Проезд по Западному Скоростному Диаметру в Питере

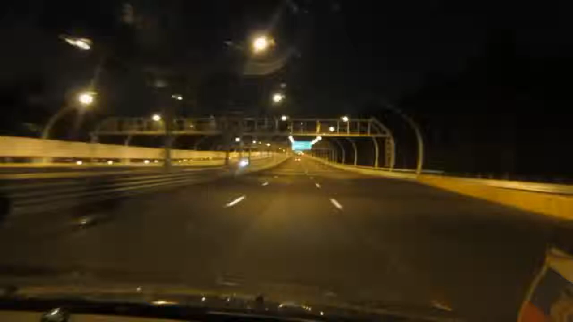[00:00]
Мы выезжаем с нового западного скоростного диаметра на Приморский проспект Можно скорость снять